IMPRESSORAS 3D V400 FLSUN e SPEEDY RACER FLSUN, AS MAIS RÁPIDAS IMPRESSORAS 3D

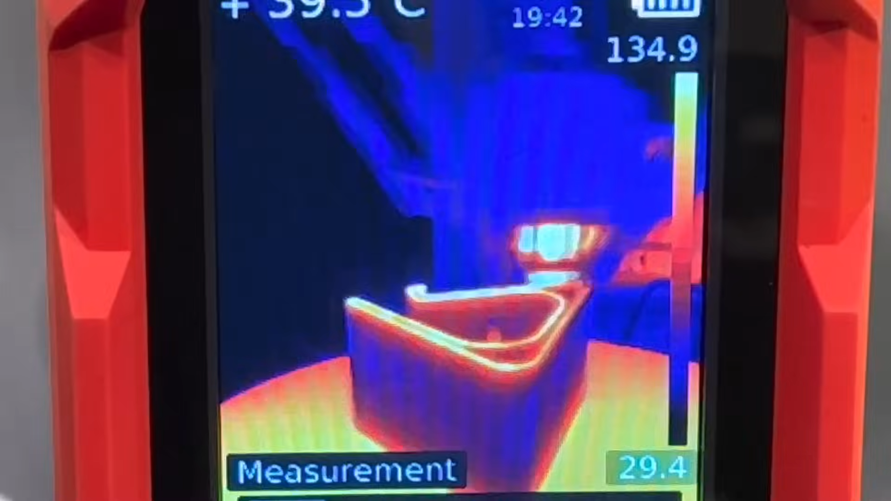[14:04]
Aí a câmera térmica, só para vocês terem uma ideia como é que é. Logo que sai o filamento aquecido. Dá para ver bem nítido. Bem legal fica essa imagem, né?
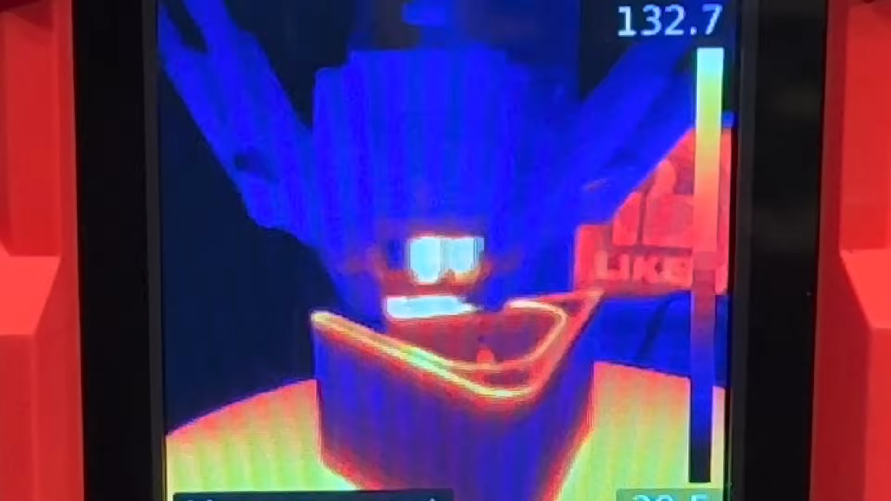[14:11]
Então, é uma temperatura muito alta.
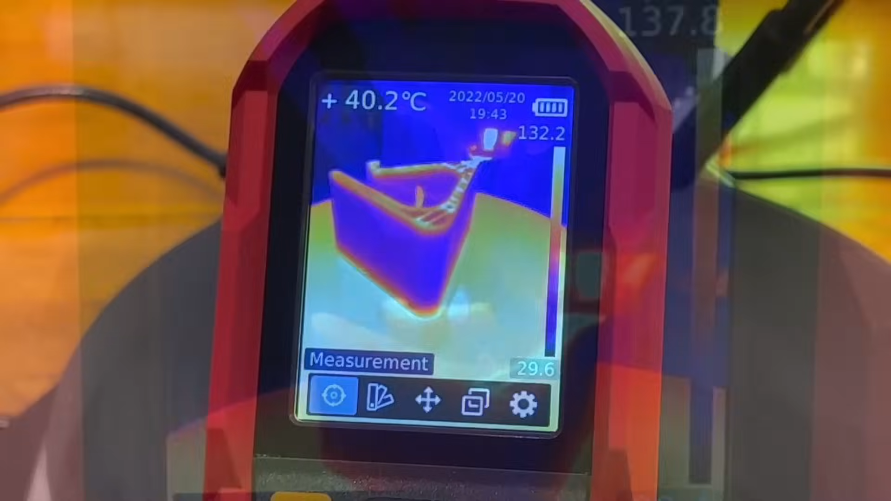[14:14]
On screen: spot 40.2°C
Em torno de 200, 210 graus. Que está ali na câmera de derretimento dos filamentos.